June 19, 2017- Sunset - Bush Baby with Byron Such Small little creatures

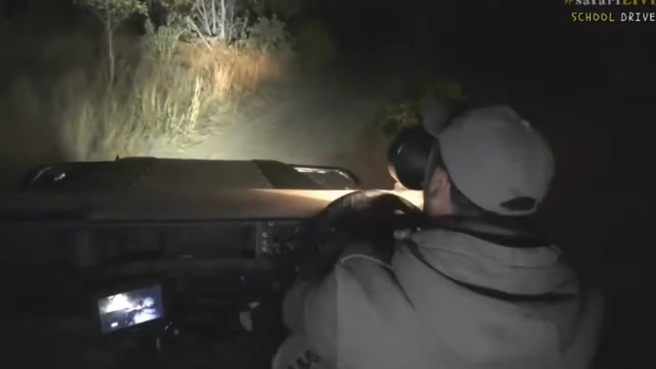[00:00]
everyone there it is quickly it's jumping there it is straight up ahead